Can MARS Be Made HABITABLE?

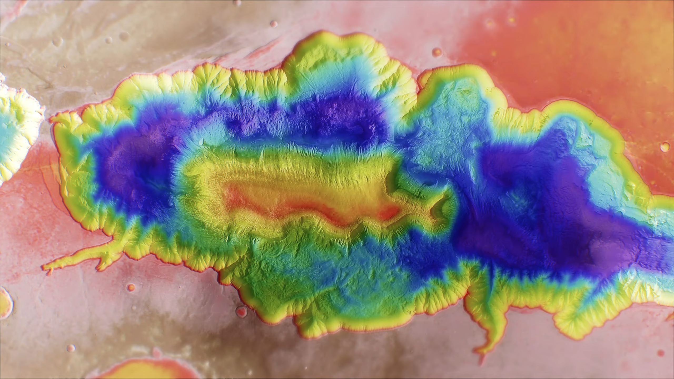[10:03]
Running straight through the largest of these features is a clear channel cutting through the inner mesa to feed into the confined basin.